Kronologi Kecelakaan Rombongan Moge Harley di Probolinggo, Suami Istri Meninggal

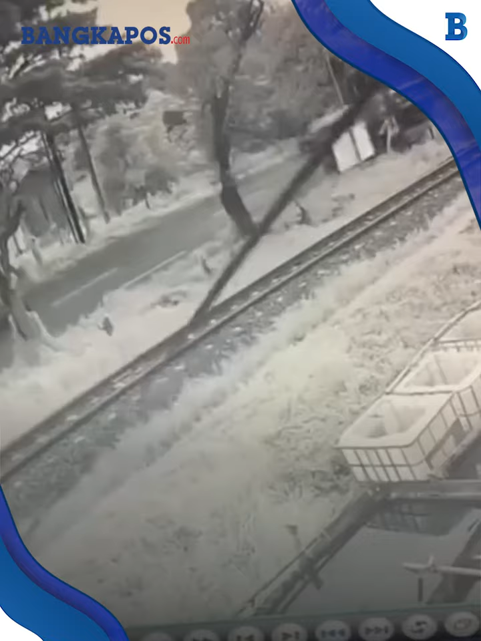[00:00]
Rombongan pengendara motor gede alias Moge jenis Harley Davidson mengalami kecelakaan di jalur pantura Probolinggo Surabaya pada minggu 28 April 2024.